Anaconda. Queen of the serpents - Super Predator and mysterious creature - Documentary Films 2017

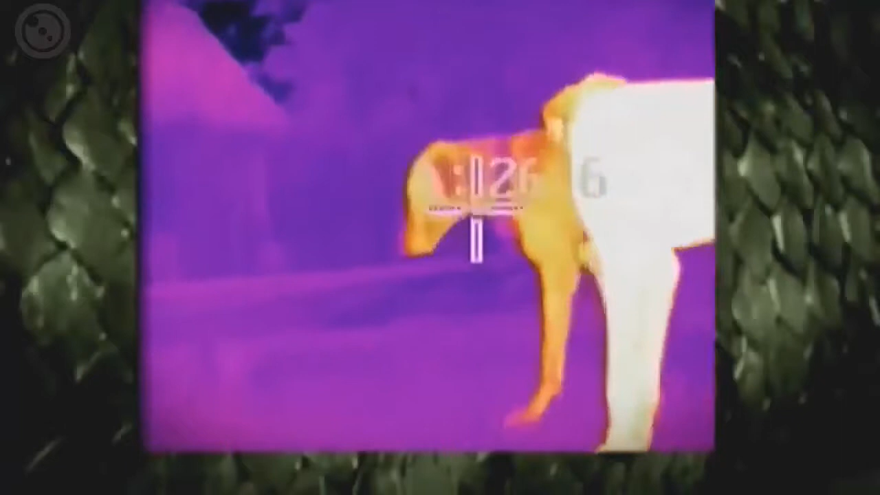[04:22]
Almost every organism has its own heat signature.
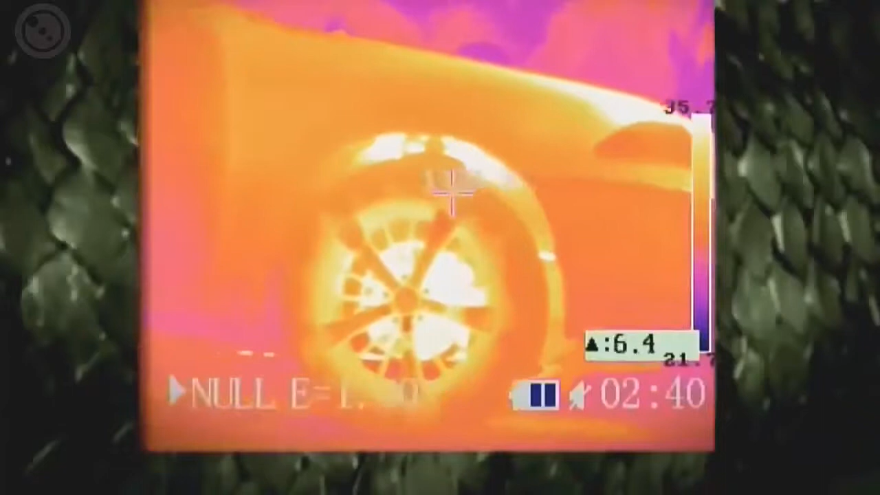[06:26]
In the cool of the night, a car engine can be a heavenly place for an anaconda.
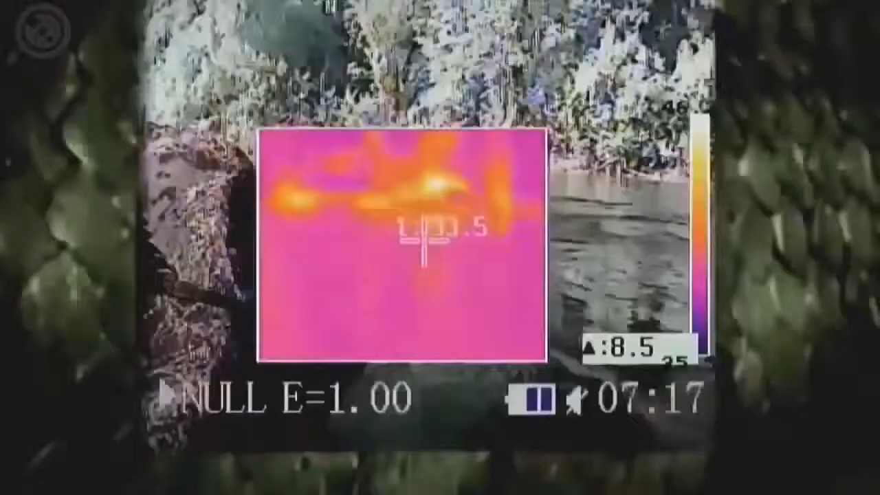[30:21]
Clinging closely to the warm rock, this caiman absorbs all the heat it can from the ground.
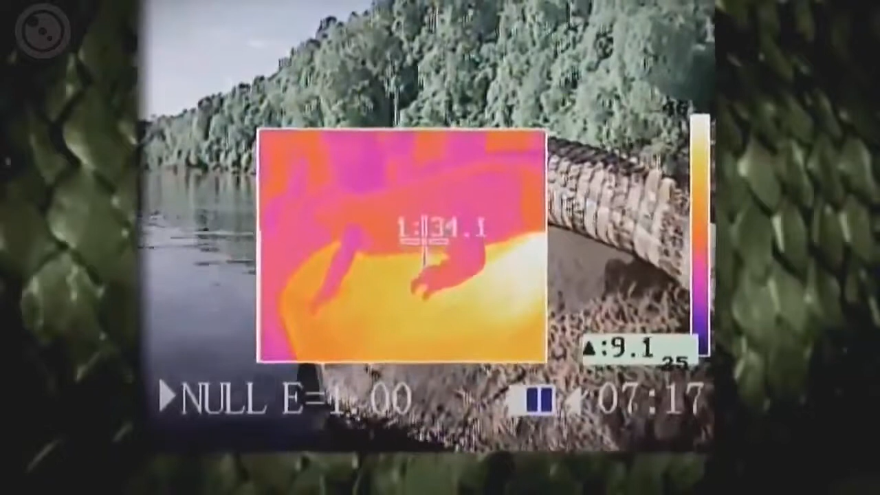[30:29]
The yellow zones are the warmest.
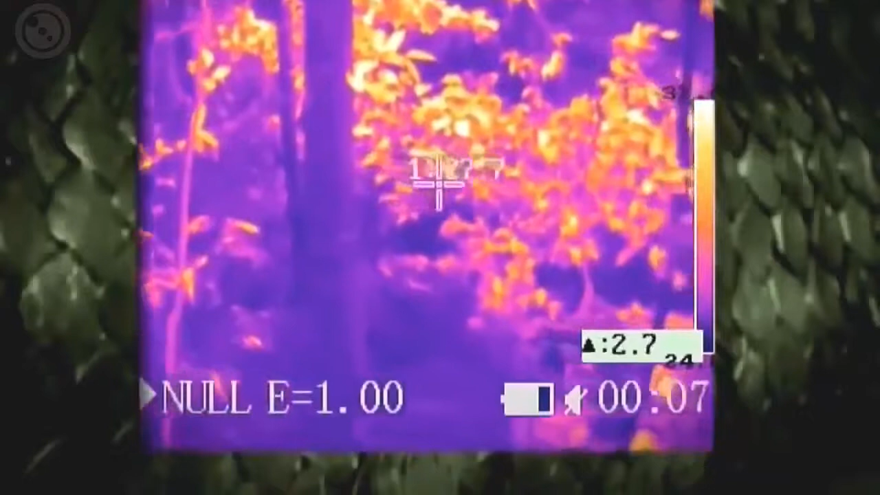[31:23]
This leaves the anaconda with only a few places to warm up. And they're all up in the tree.